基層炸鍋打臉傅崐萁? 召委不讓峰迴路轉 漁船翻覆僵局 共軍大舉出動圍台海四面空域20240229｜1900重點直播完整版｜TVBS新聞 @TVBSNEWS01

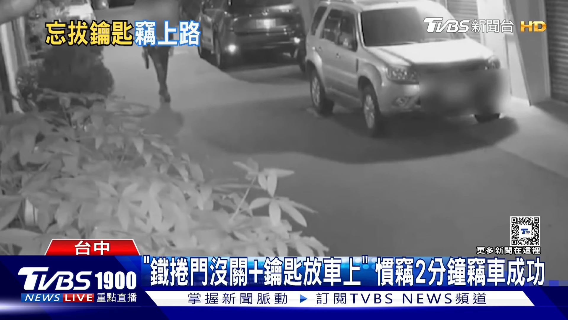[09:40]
电视机画面拍到窃贼在街上闲晃寻找下手目标先随机推一户民宅的门门锁着他作罢来到下一家铁卷门没有关车子就停在家门口窃贼试图开驾驶座的车门一拉还真的开了嫌犯就坐进驾驶座发动引擎接着准备倒车车灯亮了当时附近没有人出